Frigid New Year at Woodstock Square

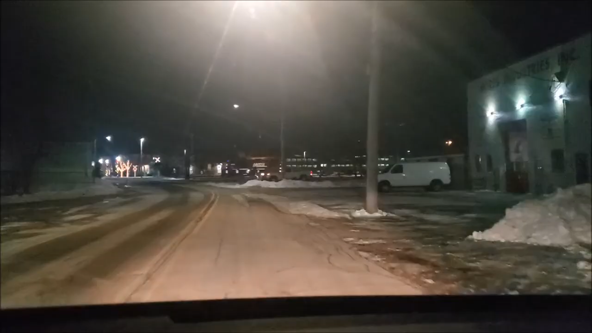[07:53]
And since we didn't go through here on our previous video, let's go ahead and have a little drive-through anyway down Main Street. There's the Metro train waiting for the morning commute.
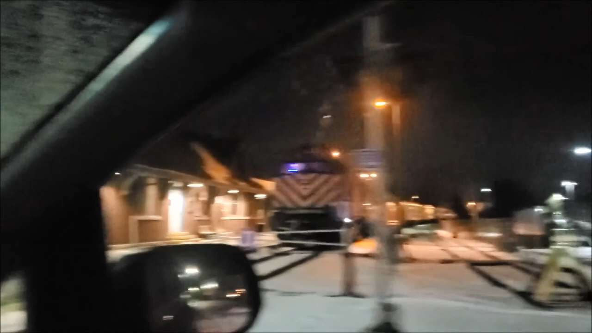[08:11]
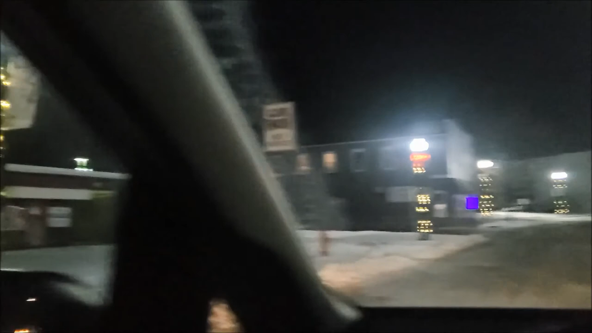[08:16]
And yeah, this is pretty much the same thing as it was last year.
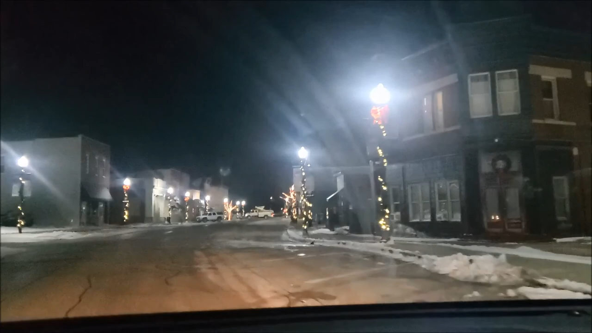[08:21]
Lights on the poles and the ribbon. Pretty much about it.